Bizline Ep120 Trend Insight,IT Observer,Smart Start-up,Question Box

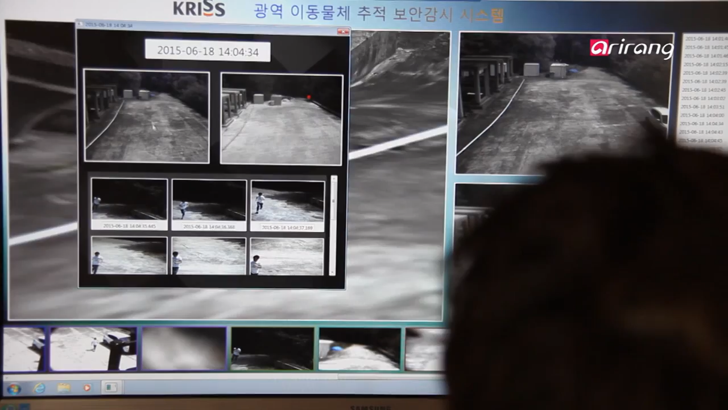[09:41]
먼저 저녁 감시 파트의 그 가시 카메라가 감시각 45도 거리 60m 공간의 보안 상황을 단순 기록하는 역할을 합니다.
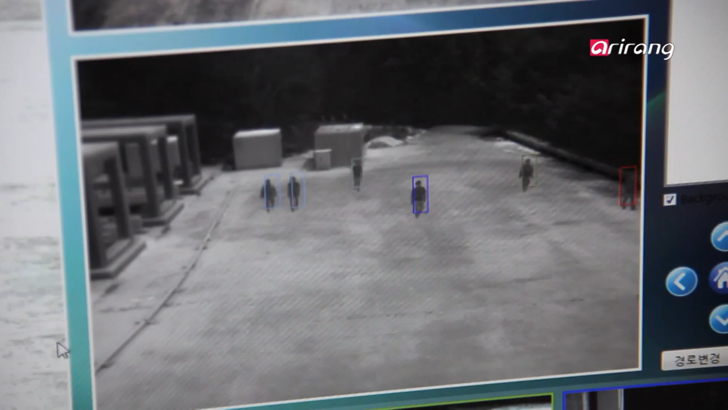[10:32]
Unusual conditions, such as nighttime, mist,